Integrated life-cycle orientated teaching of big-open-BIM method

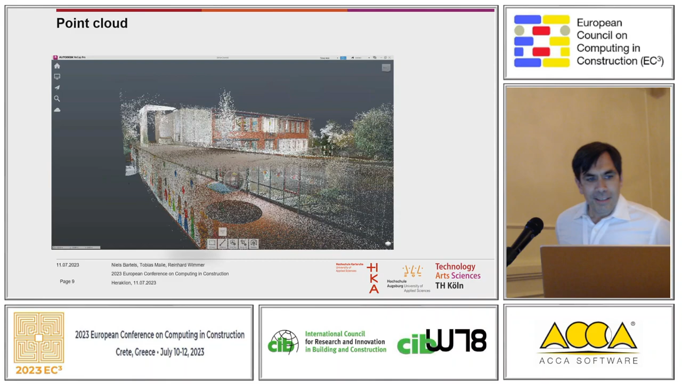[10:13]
This is basically the point cloud that we used in the school,
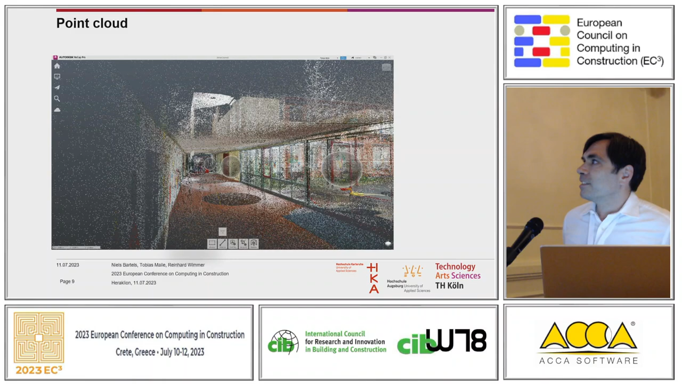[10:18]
just to give you an idea of how this looks like.
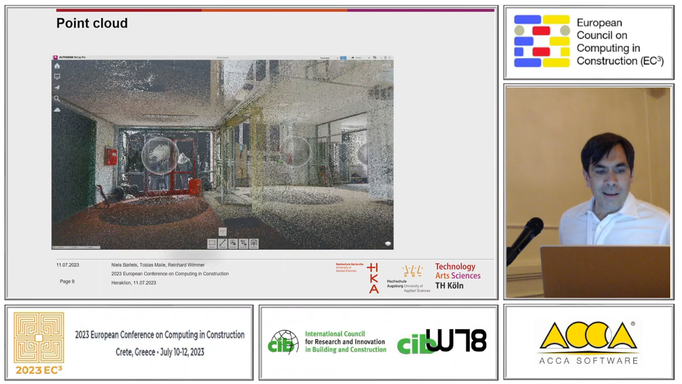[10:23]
And then there's another, let's just wait around the corner.